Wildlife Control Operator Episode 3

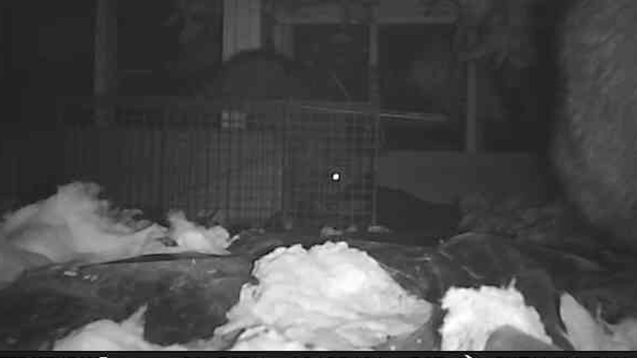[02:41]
I watched some coons come in, investigate the traps, and dip out. But patience pays off. I did catch two juvenile coons underneath the home in those traps. But one actually got out, while trying to get him from the crawl space. Yo!
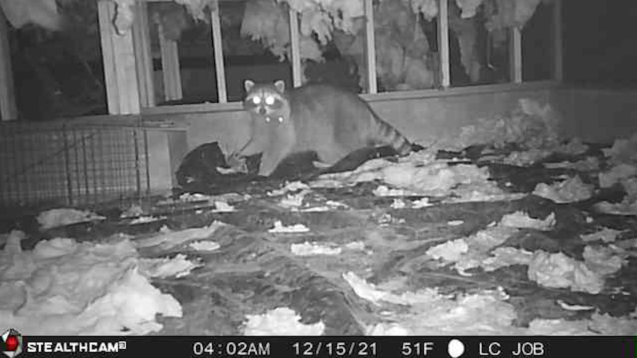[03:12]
It was really hard to catch, but I did end up connecting with him with a dog proof. But when I went to go and extract him, I didn't have my camera on me.
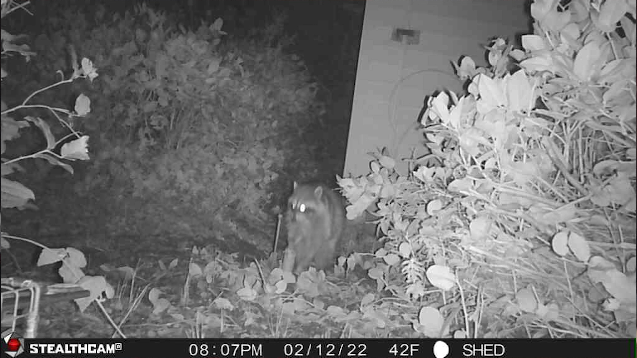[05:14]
They would not go anywhere near the cage, but they actually found out how to lift up the dog proof, flip it upside down, and dump out the bait.
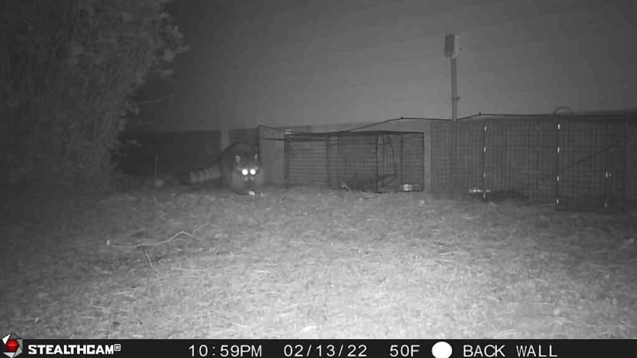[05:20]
I have it on camera, one just relaxing, eating the marshmallow that he got out of my dog proof.
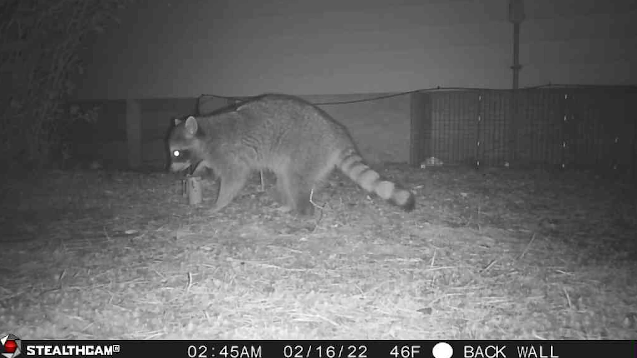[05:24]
I did manage to catch two giant rats. One was in a dog proof, which was crazy.
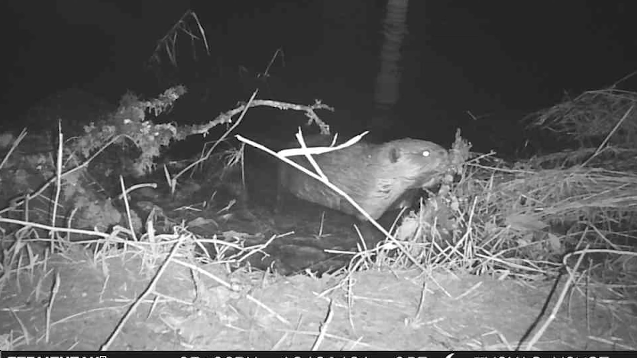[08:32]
Second night, I made contact, but he pulled out. And the third night, I made contact and caught a beaver.